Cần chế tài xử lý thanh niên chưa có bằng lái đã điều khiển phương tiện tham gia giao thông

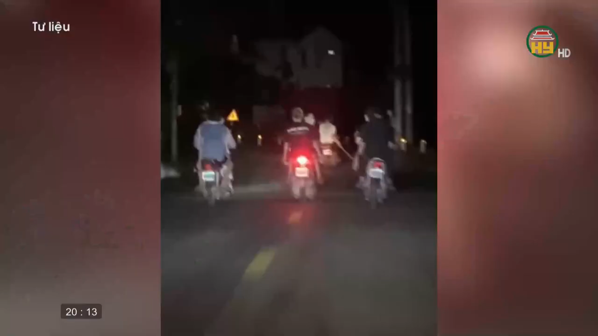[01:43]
Thời gian qua, trên địa bàn tỉnh Hương Yên đã xảy ra nhiều vụ tàn nạn giao thông.
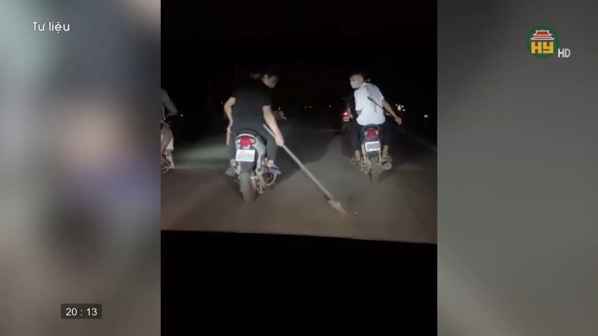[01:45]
Mà nhiều người điều khiển là học sinh, thanh thương niên, chưa đủ tuổi, không có giấy phép lái xe.